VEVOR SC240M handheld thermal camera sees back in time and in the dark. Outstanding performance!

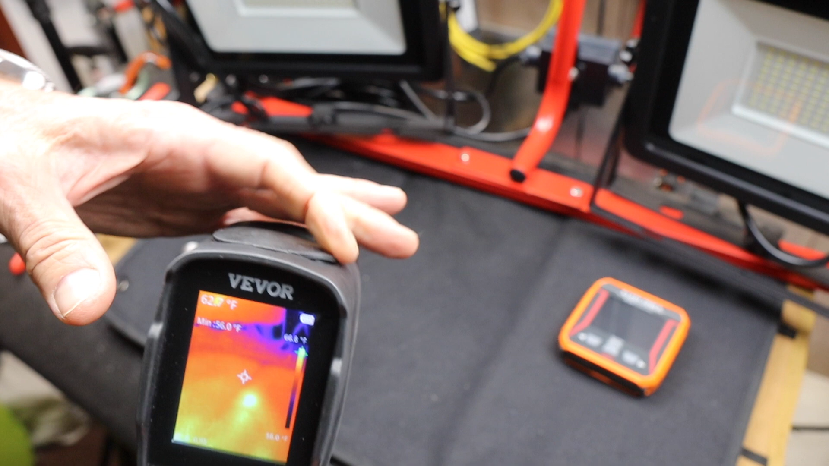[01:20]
It's really designed for work, which means that you should actually have a quality SD card in there. So what do I have? I've got a screen with some information. I've got my minimum temperature. I've got my current temperature, my scale over here.
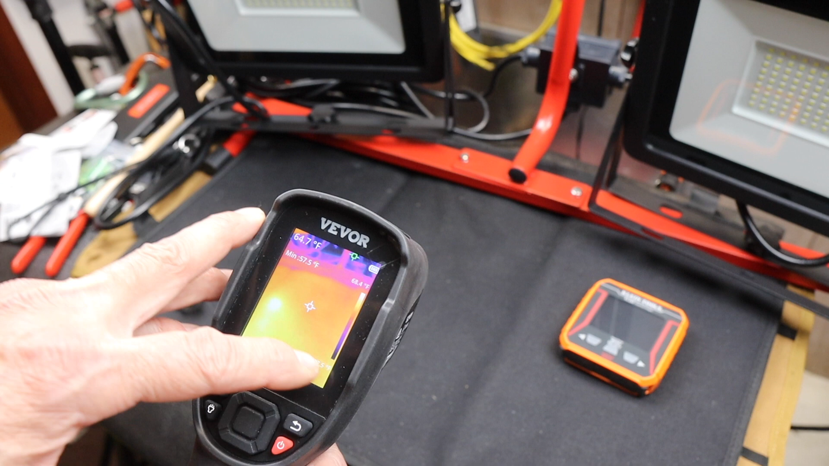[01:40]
I've got a targeting point. I'm going to turn this on.
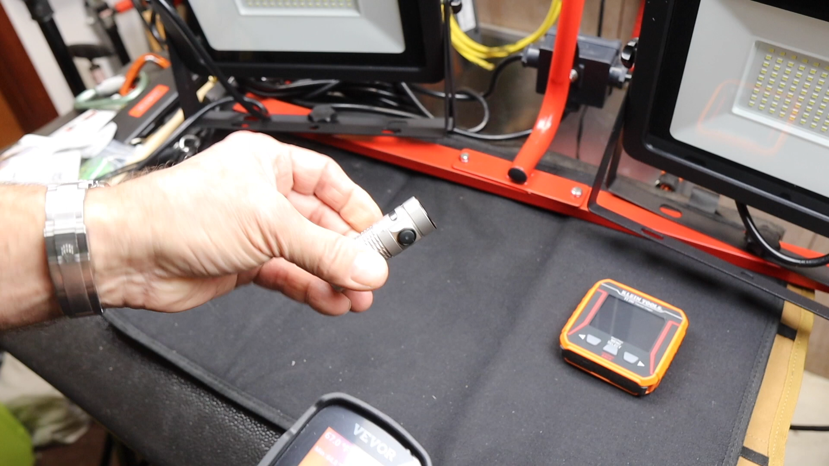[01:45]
This is a little Olight baton. You can see it in my hand here.
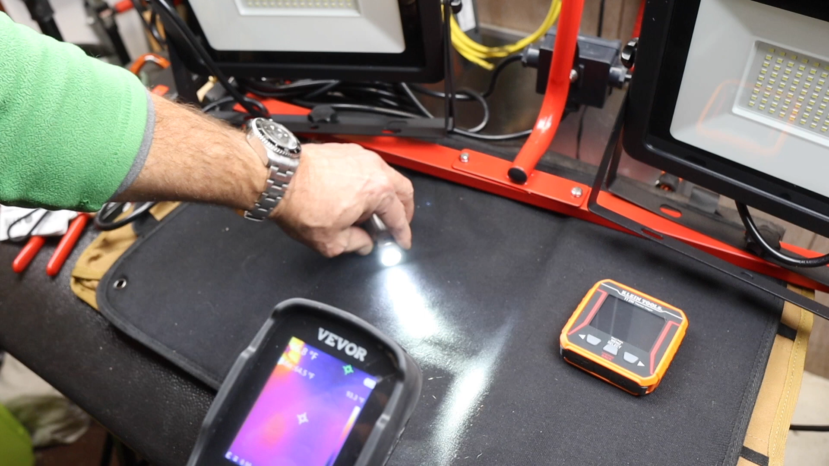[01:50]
If I just turn it on regular, it looks, it's lighting up, but why? Well, that's because it has been on and it's warm, but I'm going to run it up to turbo here.
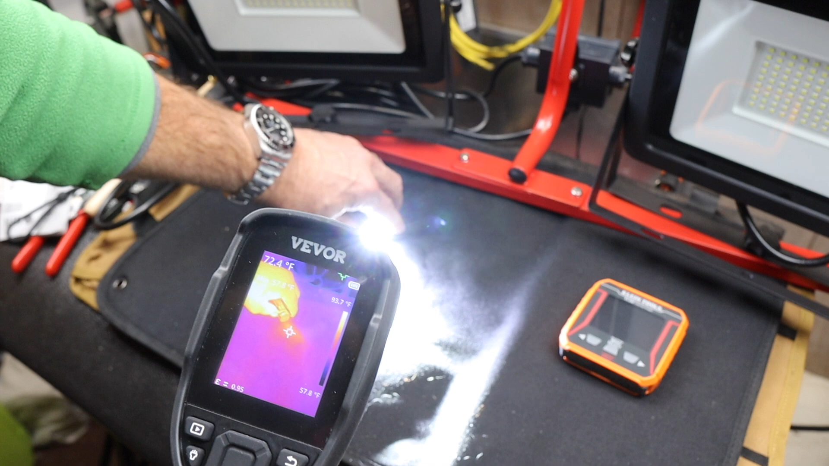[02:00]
And what you're going to see is almost like a flame coming out of this thing.
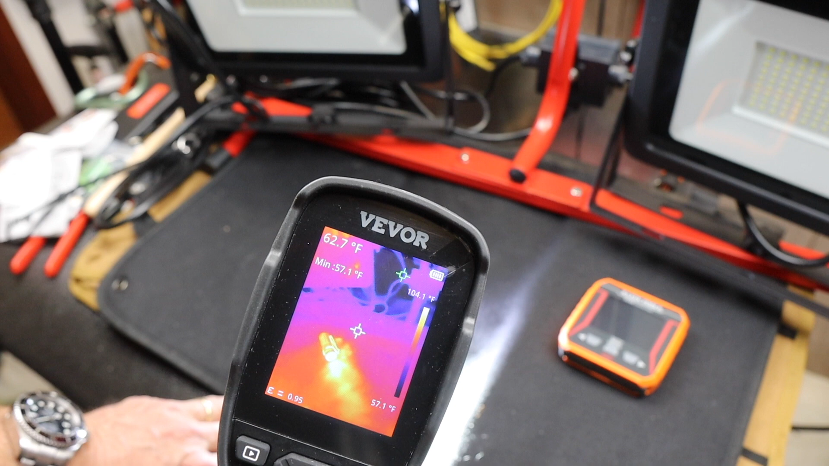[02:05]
On screen: spot 62.7°F, min 57.1°F, scale top 104.1°F, scale bottom 57.1°F
But what's cool about it is I can move that and the flame stays over here and a new flame starts.
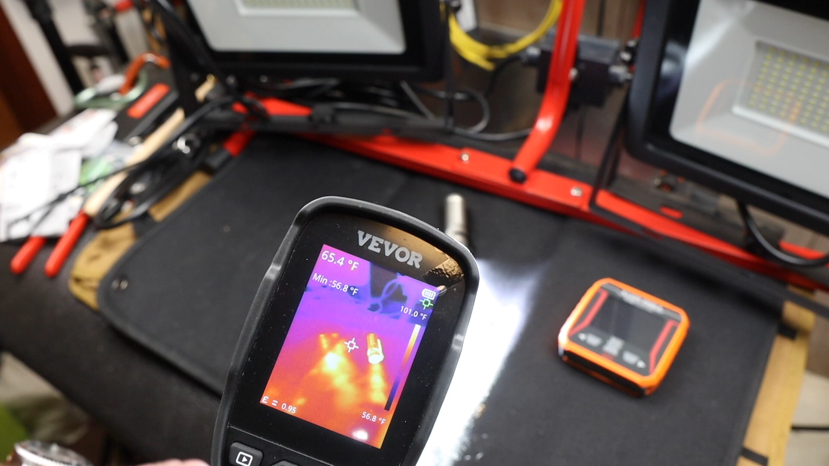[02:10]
On screen: spot 65.4°F, min 56.8°F, scale top 101.0°F
Essentially what you're looking at, it's not a way to think about these sometimes, is you're looking back in time.
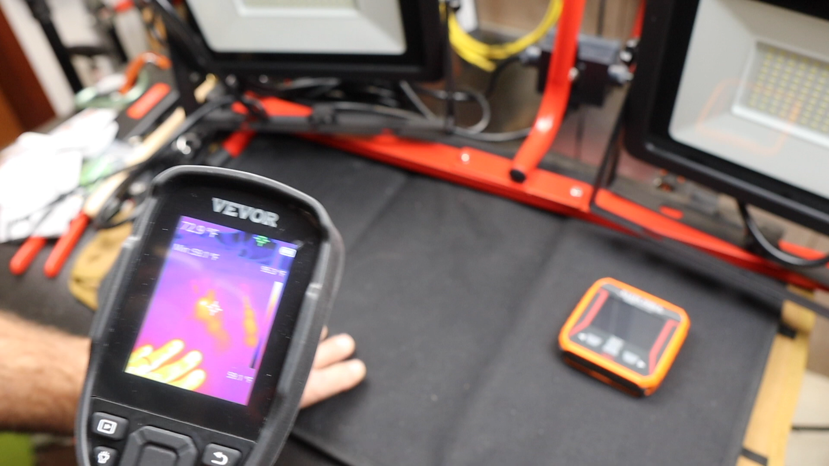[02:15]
So I'm going to put my finger down right here.
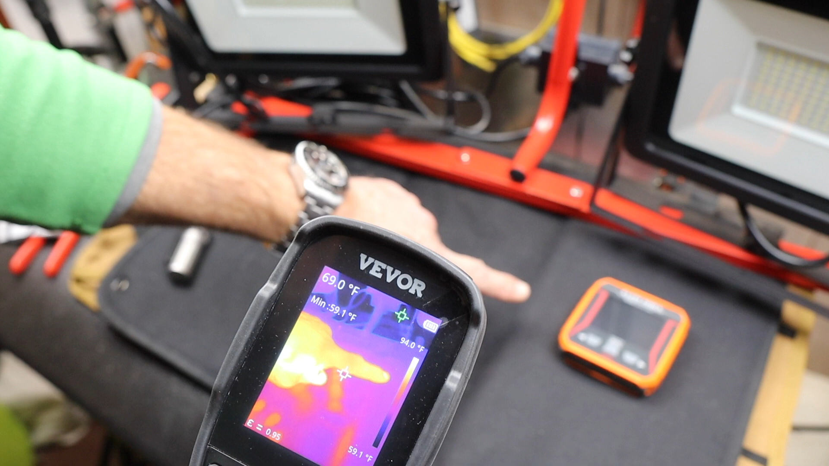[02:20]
On screen: min 59.1°F, scale top 94.0°F, scale bottom 59.1°F
And when I take it away, there's where my finger was a while ago.
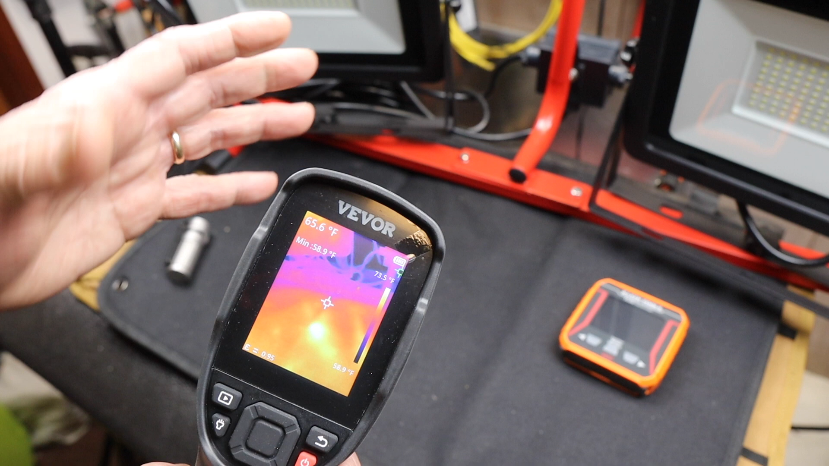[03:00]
heat coming out of furnace ducts, even the furnace ducts themselves. And of course, you know, monitoring your dog in the evening, which I'll show you.
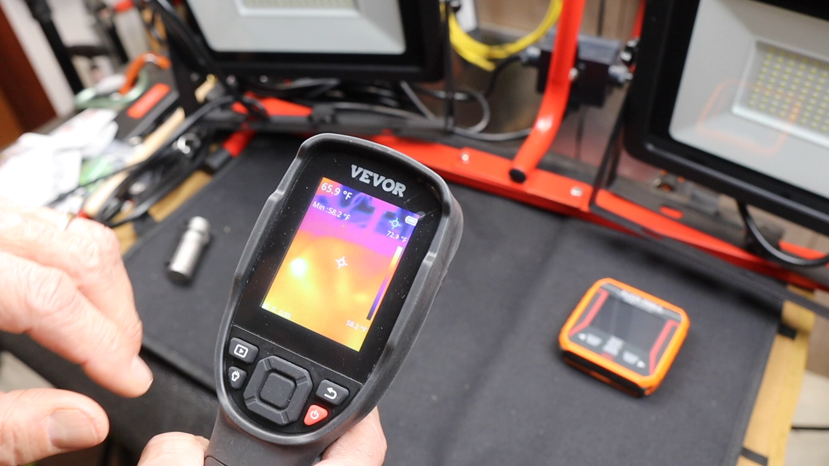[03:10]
What do we have here? This is the interface. We've got a trigger up here to make movies, take pictures. But if I push the center button, it brings up a little set of menus down near the bottom.
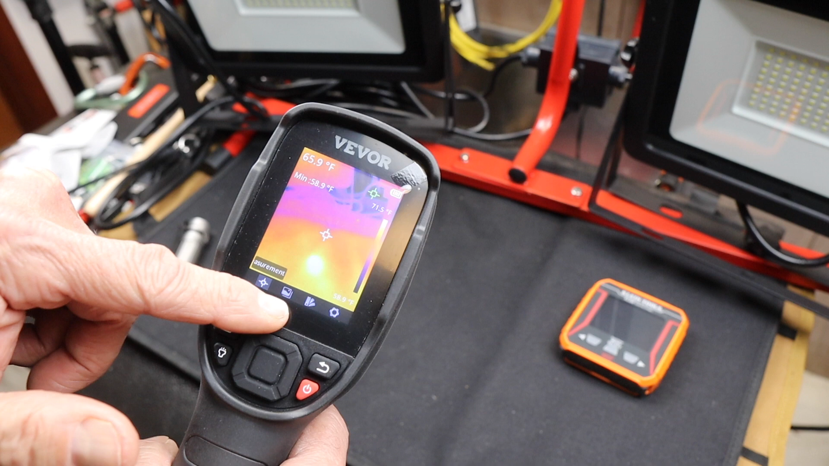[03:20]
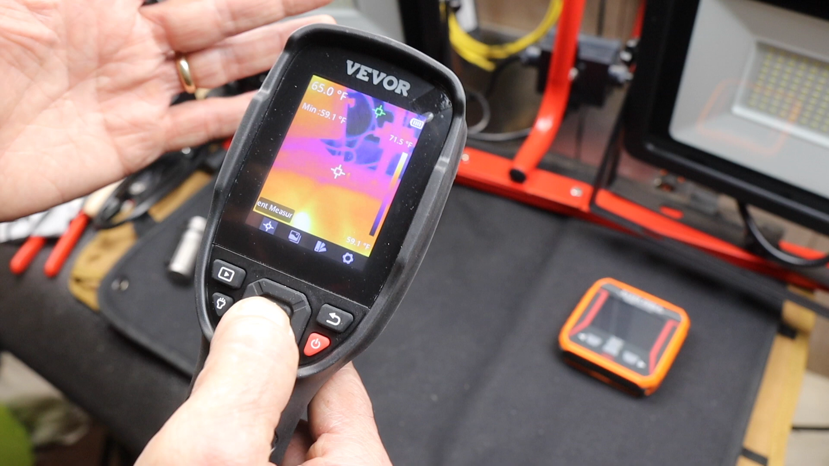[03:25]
On screen: spot 65.0°F
And I won't go through all of them, but I can set up how I want it to target, what things mean, you know, etc.
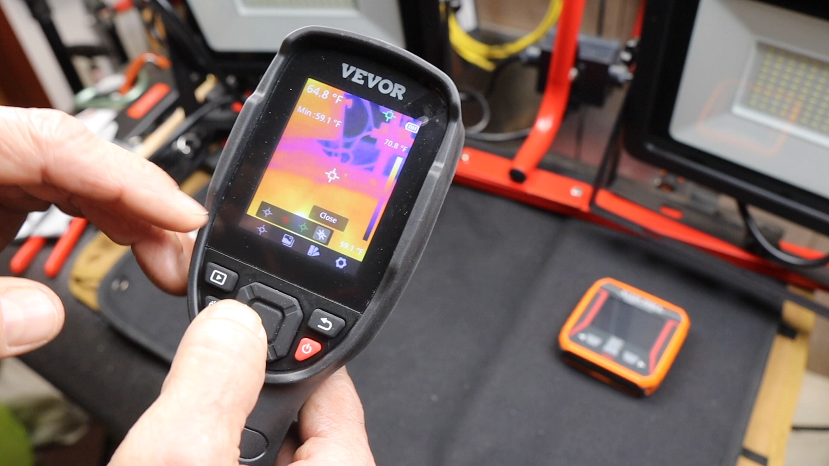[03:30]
Cold spots green. If I go over the view mode, this is where I can go into different options.
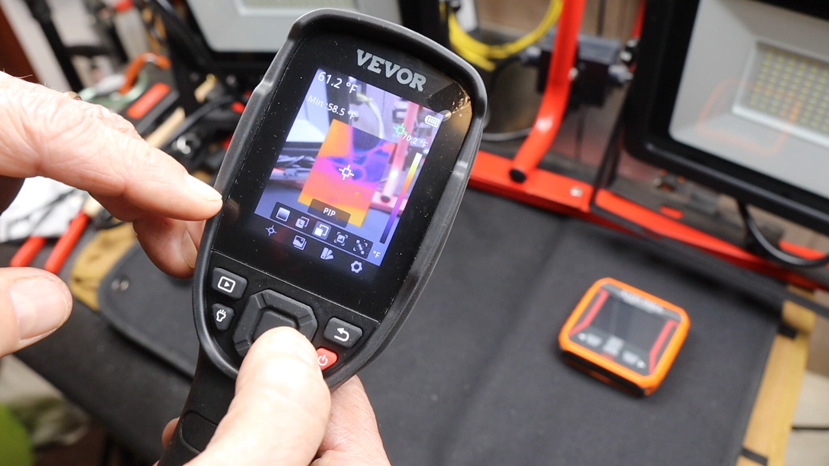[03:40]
The PIP or picture in a picture is pretty cool because sometimes it's hard to see exactly what's happening. Because you're looking through false color, which means if the temperature is the same, you don't see a difference.
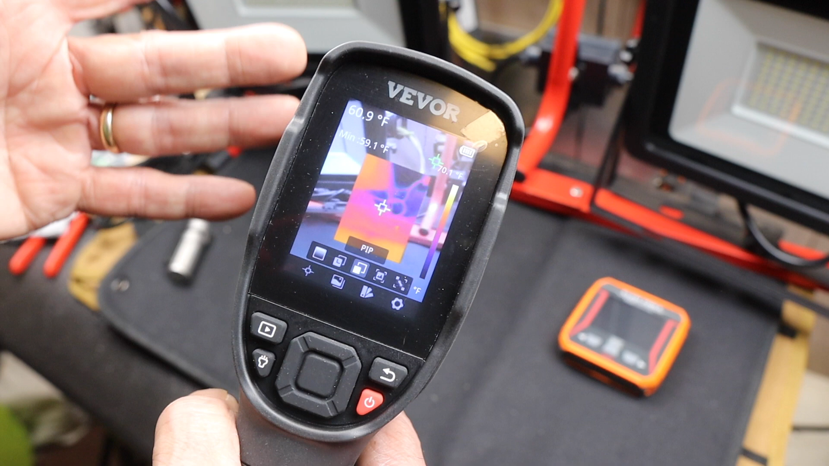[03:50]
Or if the temperature is below a certain point, if they're all below, it's all the same color, even if they're different items.
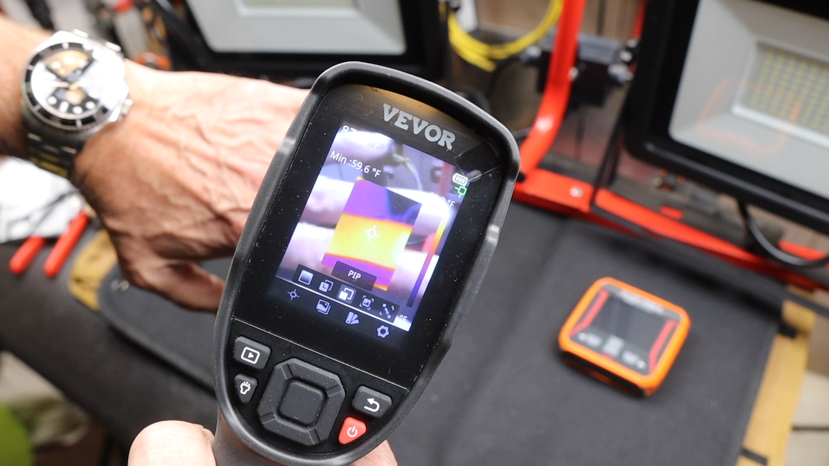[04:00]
So the PIP of the picture in a picture actually may allow you to more easily see into something because you have the actual visible light digital camera reference.
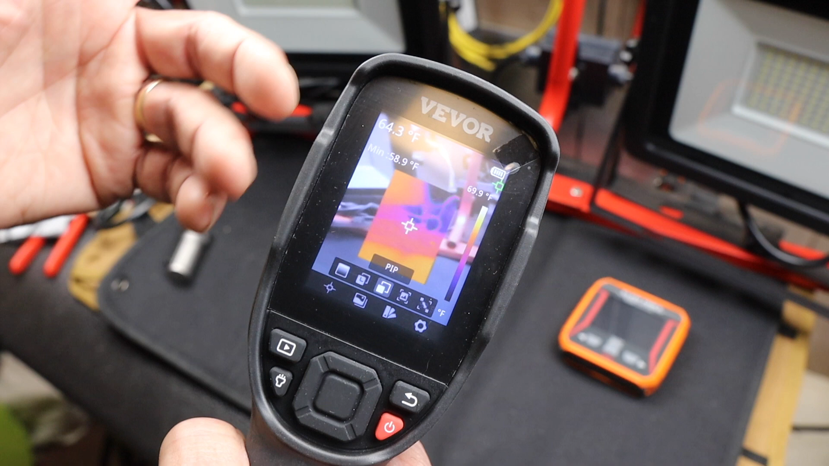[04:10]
The digital camera, by the way, is about two megapixels. Keep going.
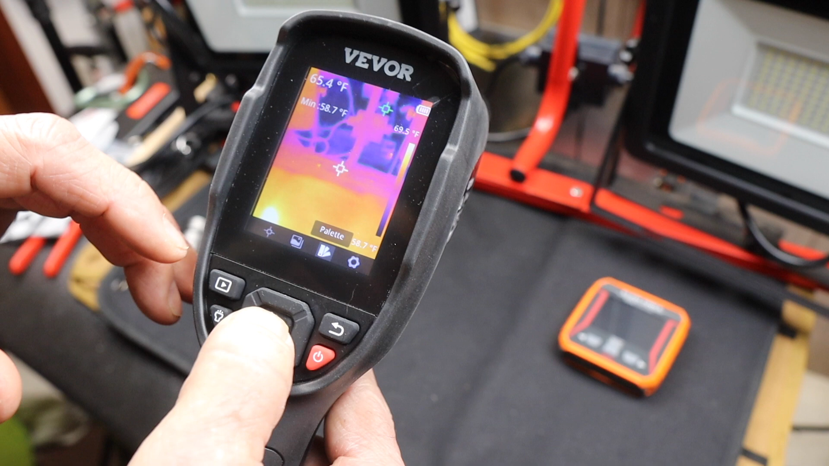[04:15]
On screen: scale bottom 58.7°F
I can choose palettes. I've got it set for iron. You can choose the different palettes simply because all of these are fake colors.